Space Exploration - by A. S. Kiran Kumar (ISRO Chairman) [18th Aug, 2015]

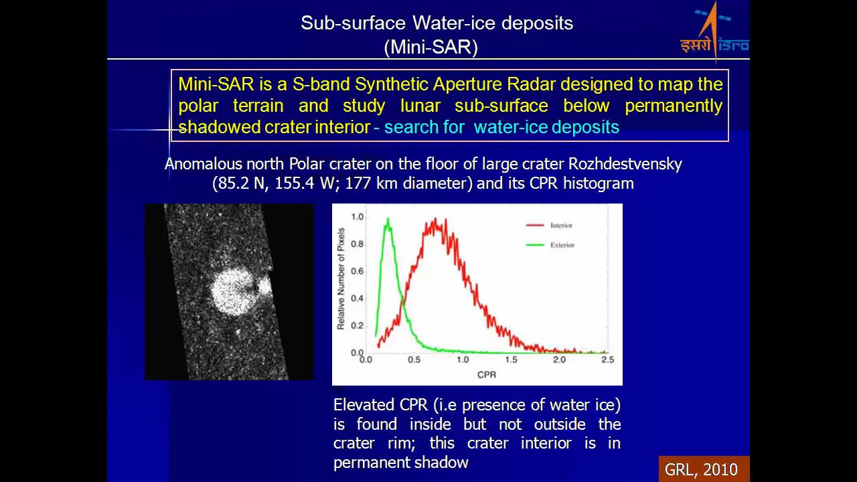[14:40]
But of course subsequently it corroborated the information that was picked up. And synthetic aperture radar again was used and this ensured, this is an S-band synthetic aperture radar which mapped the polar terrain and
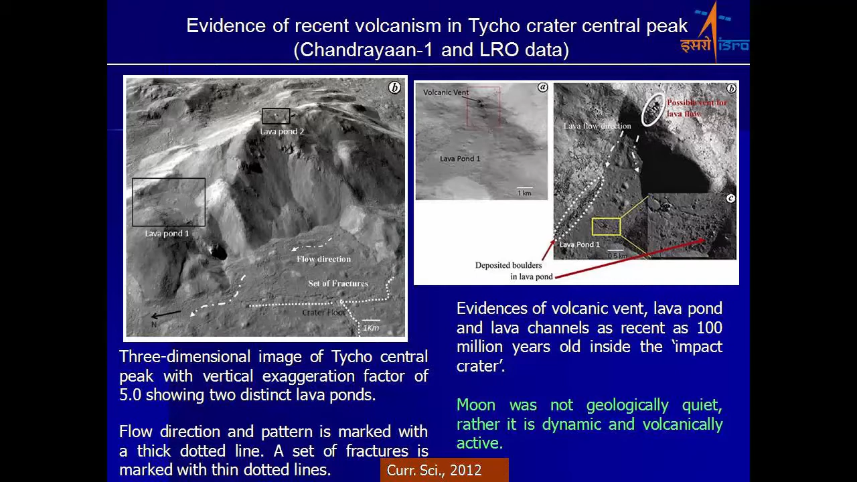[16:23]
and using this evidences of volcanic vent and lava pond were found. Then we also had the hyperspectral imager which shows the giant impact hypothesis and hot formation of moon,